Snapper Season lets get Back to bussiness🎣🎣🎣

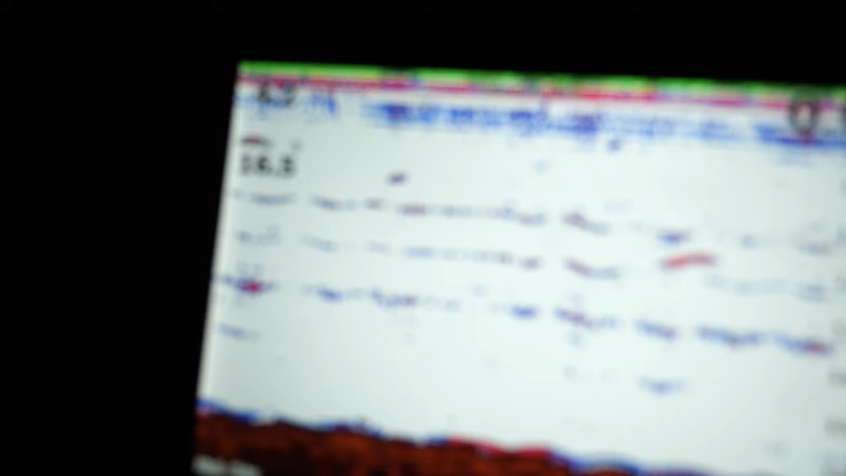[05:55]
We're fishing, we're fishing 4.2 meters, and the water is 16.5.